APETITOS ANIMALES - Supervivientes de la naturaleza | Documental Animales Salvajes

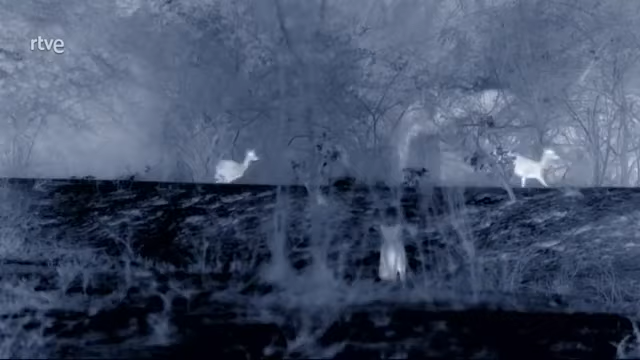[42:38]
Un antílope puede alcanzar velocidades de hasta 80 kilómetros hora.
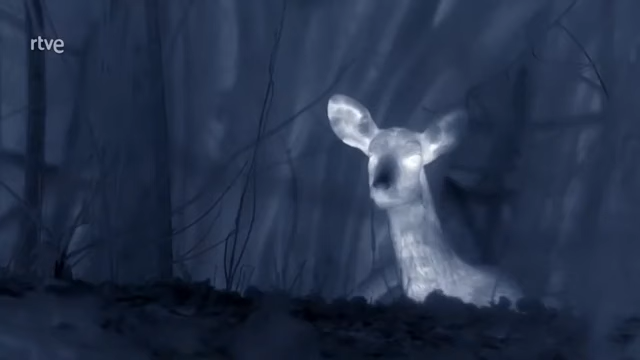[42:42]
Esta leona también, pero solo en distancias cortas. No tiene la resistencia del licaón.
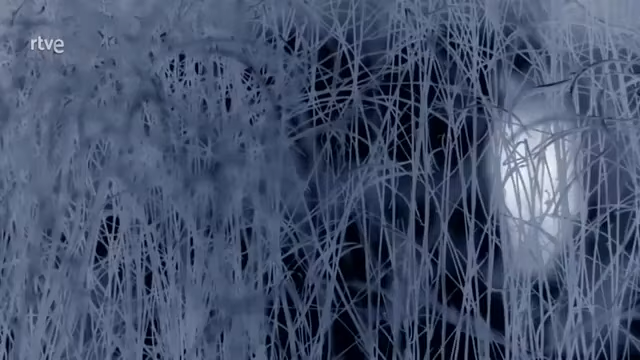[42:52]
La manada tendrá que acercarse más.
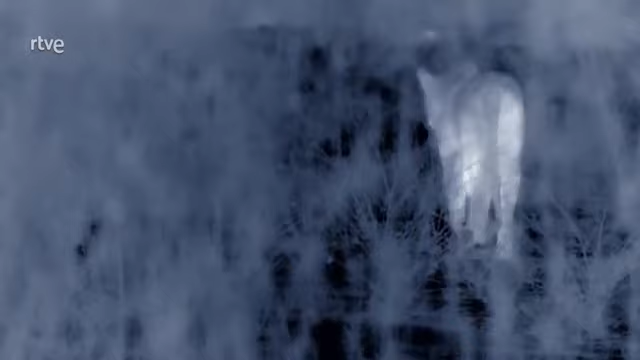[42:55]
Los leones tienen más probabilidades de cazar algo trabajando juntos.
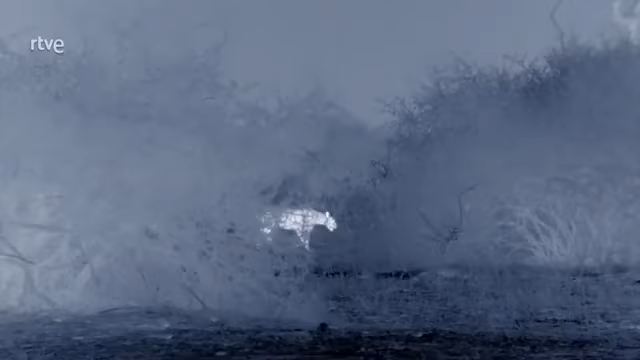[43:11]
Su proporción de éxitos no es tan elevada como la de los licaones, pero es superior a la de cualquier otro gran felino.
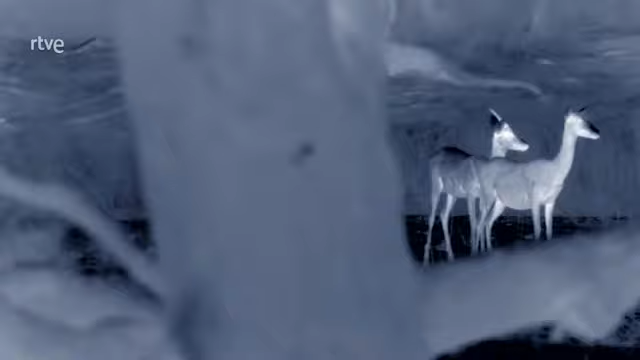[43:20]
Pero los antílopes ahora ya saben que han salido a cazar y están en máxima alerta. Orientan sus orejas en todas las direcciones para detectar las amenazas. Su nariz contiene dos grandes pasajes nasales equipados con receptores químicos listos para olfatear cualquier rastro del león en el aire.
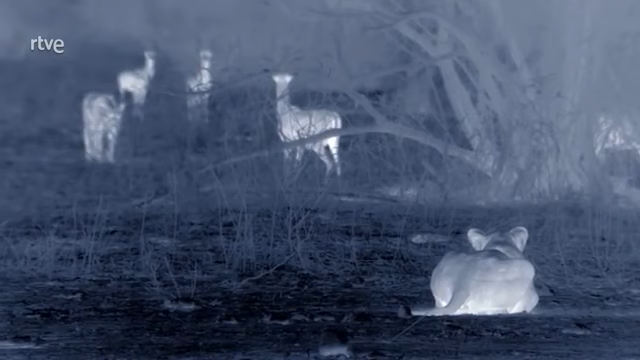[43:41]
Son esos agudos sentidos los que le ayudan a evitar convertirse en la próxima comida de los leones.
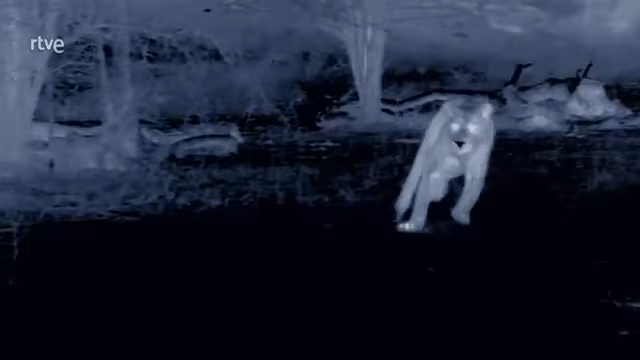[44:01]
Han conseguido evitar a la manada de leones, de momento. Pero ésta solo ha sido una batalla en la guerra interminable entre depredador y presa.
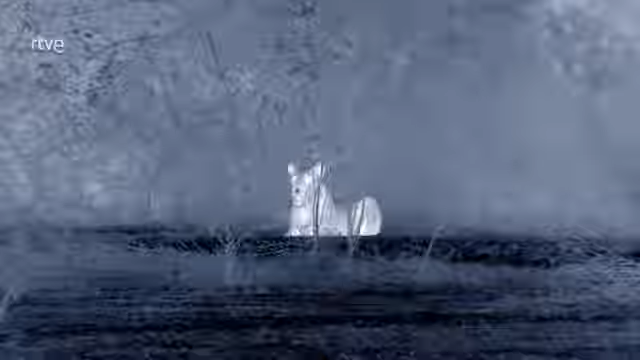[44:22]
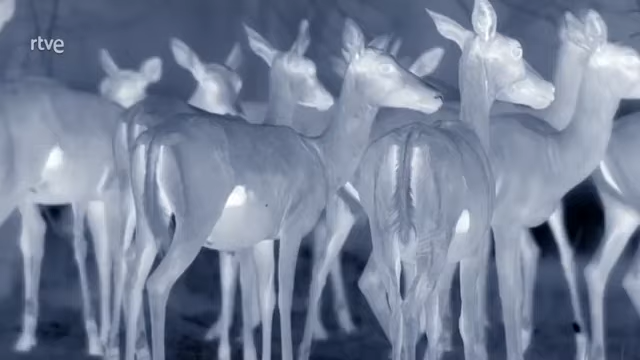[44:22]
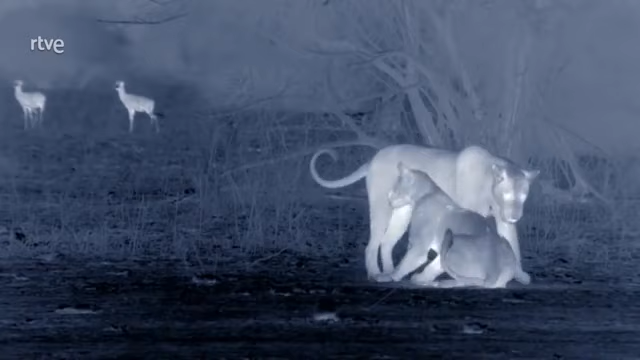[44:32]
La manada se reagrupa. Enseguida volverán a salir a cazar.